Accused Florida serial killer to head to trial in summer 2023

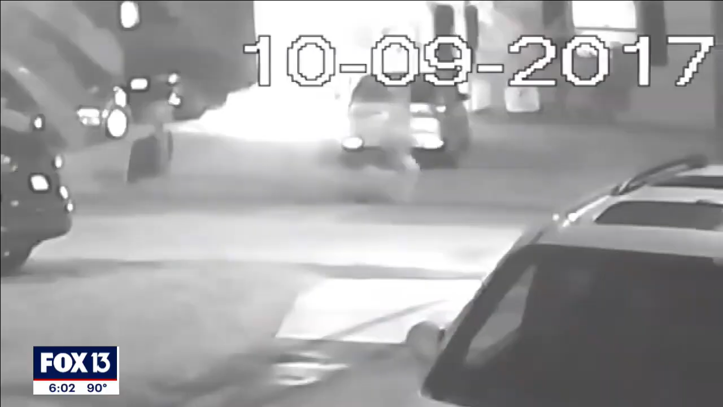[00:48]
Police released this home surveillance video of the suspected gunman.